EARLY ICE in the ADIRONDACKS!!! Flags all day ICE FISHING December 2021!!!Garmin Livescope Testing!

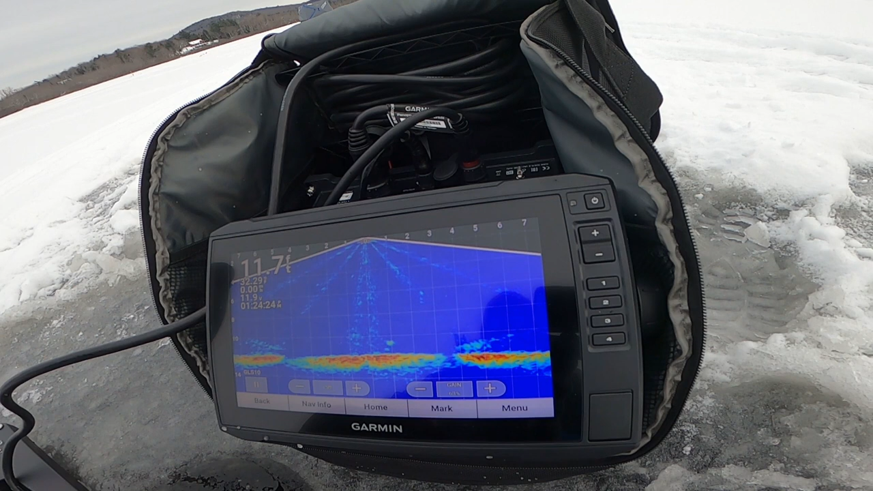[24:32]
I can see it on the outskirts. That was a really high mark sitting at 6 foot. Mark on there, just hanging off to the side a little bit. It's right below my jig. Figure out how the fish is coming back. Ooh, he spooked again. Ooh. See him? Yeah, I caught him on the edge there. I moved the ice and spooked him.
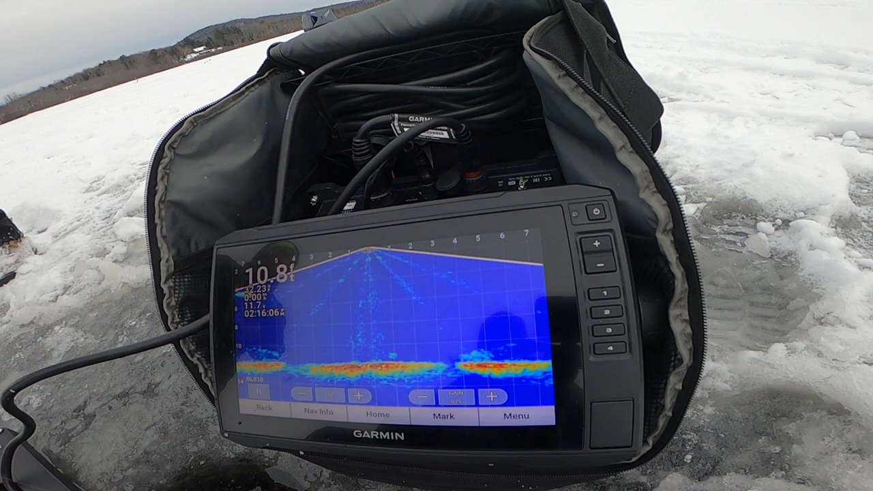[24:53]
Oh, we got a big mark coming in high. 4 foot of depth. Look at that one. Ooh, look at that. We're going up. We're going to see if we can get him to come in. Come under me. Under and up. So I'm hoping he's underneath it. He's right under it. Oh, whoa. This is a good mark. Yeah, he